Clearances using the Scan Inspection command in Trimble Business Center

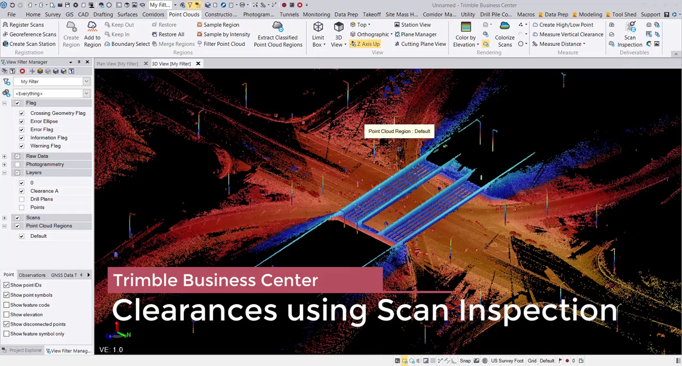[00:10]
Hey everyone, welcome to another Frontier Precision Tech Talk. This is Dylan Jones, and today I'm going to take a look at doing some clearance measurements utilizing the scan inspection tool from some point cloud data. So to give you a glimpse of what I have here, I have some scan data point cloud from an interchange.
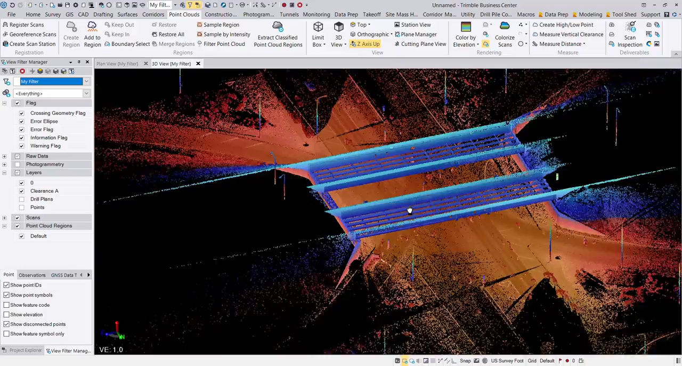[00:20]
And you can see I have this bridge, this overpass going over a busy intersection. So we scanned that intersection, and I'm going to utilize the bridge information
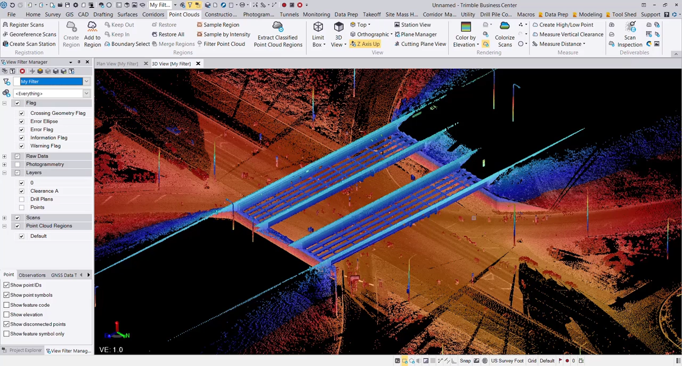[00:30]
and the ground information to calculate some clearances there. So the first thing I need to do is kind of clean this up and create a couple of regions. My first region is going to be my ground. My second region is going to be really just the bottom of the bridge. Okay, so I'm going to kind of fast forward through that process and how I would go about classifying the data, and then come back here once I hit the scan inspection tool.
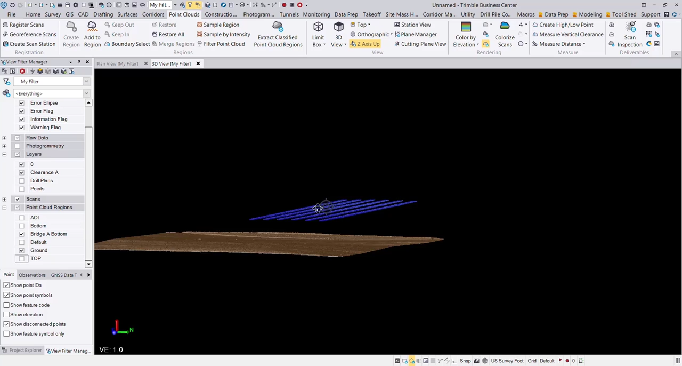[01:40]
Okay, so I have my first bridge here.
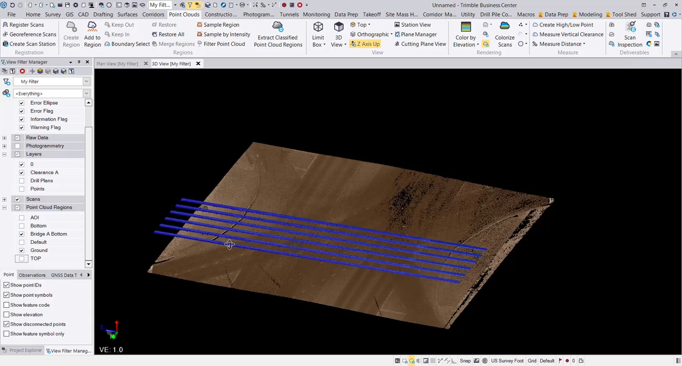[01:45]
You can see that I've classified the bottom of the bridge, which are, you know, my lowest points on that bridge, and then my ground region. So this is really all I need in order to perform my scan inspection. So I'm going to go into the scan inspection tool now. This is under the point cloud ribbon.
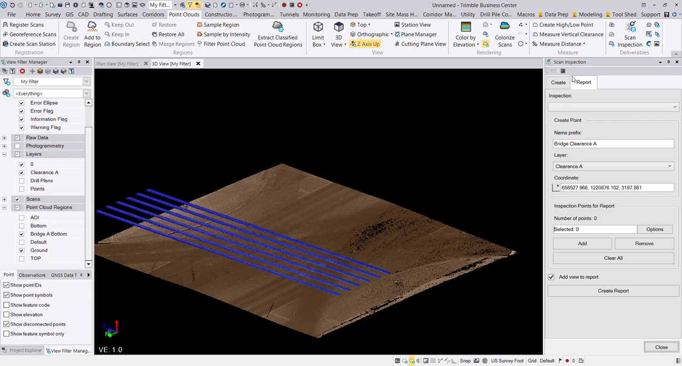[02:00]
I'm going to create a new scan inspection. So let's call this bridge A clearance. Okay, it's going to be a scan to scan inspection type. My origin cloud is going to be my bridge bottom, and my reference is going to be the ground. And we want to make sure that we are able to calculate the bridge clearances, which could be up to 20 feet or so.
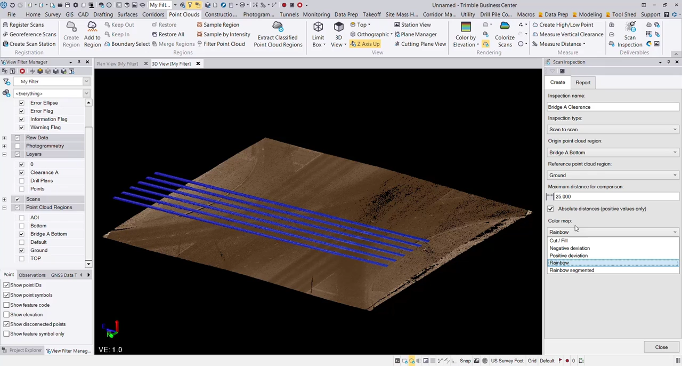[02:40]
So I'm going to just give myself some buffer room here on the maximum and set that to 25 feet and have that only be absolute distances. Then I can choose a color map here if I wish. So let's just leave that at rainbow and I'm going to save that inspection.
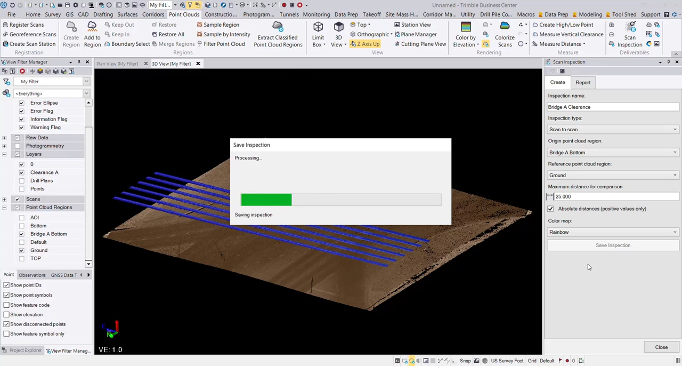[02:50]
So essentially at this moment, it is comparing the bridge A bottom region to the ground region and calculating
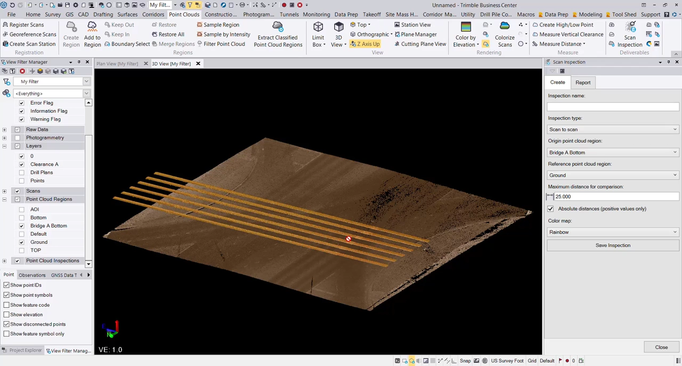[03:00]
some information there in regards to the differences or the deviation between those two regions. And now we can go in and build our report. So on the report tab, we can choose our inspection, which is our only one listed here. And then here we can give it a name prefix. I'm going to give it a prefix of the letter A and then a hyphen. And I've already created a CAD layer here.
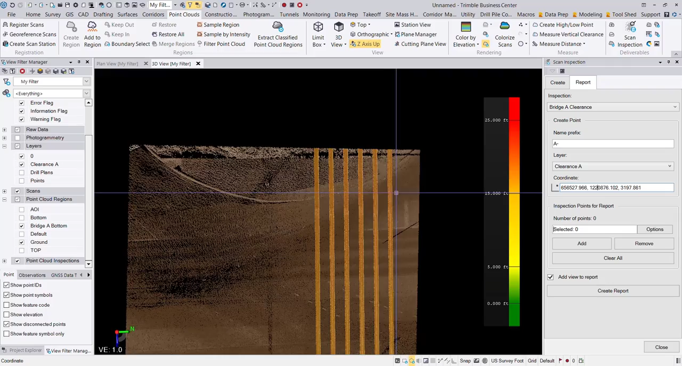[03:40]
So my points that I'm about to create, those are going to go on to this clearance A layer. And now I can start picking some point coordinates here from, um, from the bottom of the bridge. Okay. So I'm going to just do this for mainly the travel lanes here, just creating some points at,
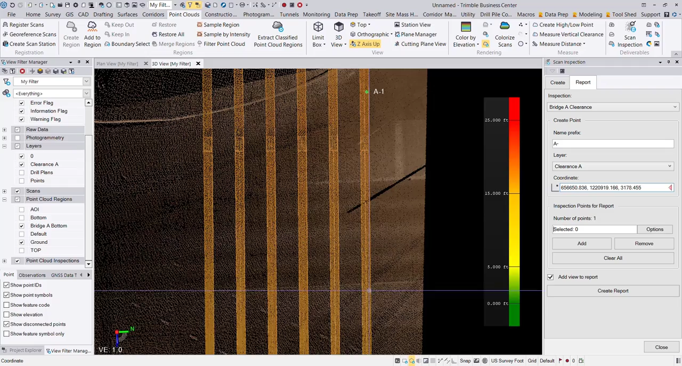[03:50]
uh, specific locations on, um, the beams or the bottom of the bridge that I'm concerned about.
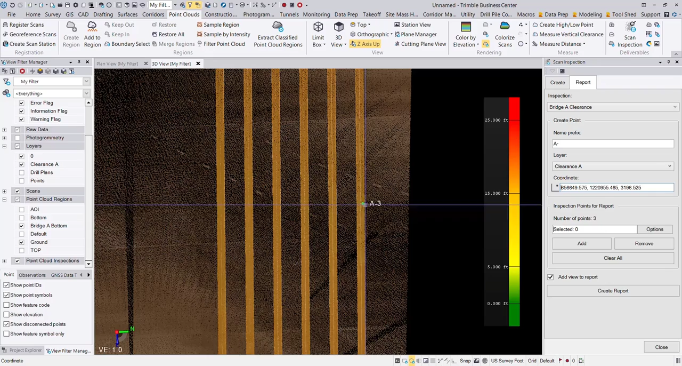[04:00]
Okay.
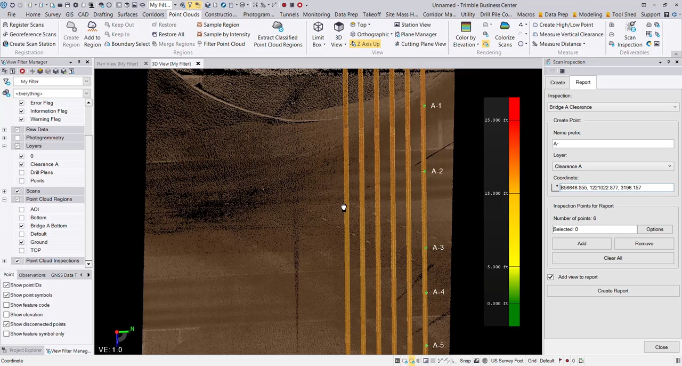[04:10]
And I could create as many as I want here on any of these, uh, beams, but I think that's good enough that,
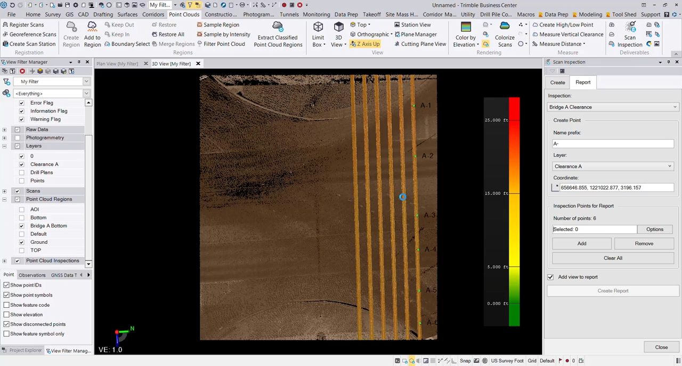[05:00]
Um, it looks like I need to just compute my project here really quick. And then a word document is going to be created for your report.